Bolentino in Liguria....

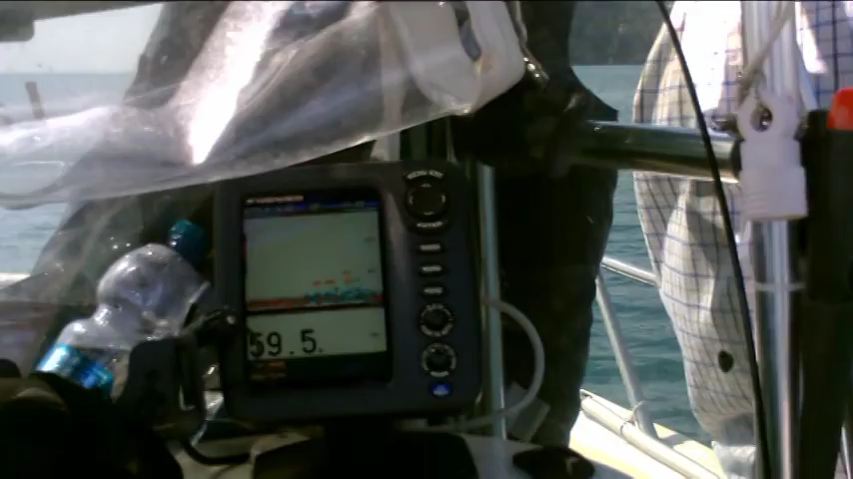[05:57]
Intanto guardiamo sullo scandaglio 59 metri e 6 Anzi 58 e 1 Vabbè cambia sempre C'è pesce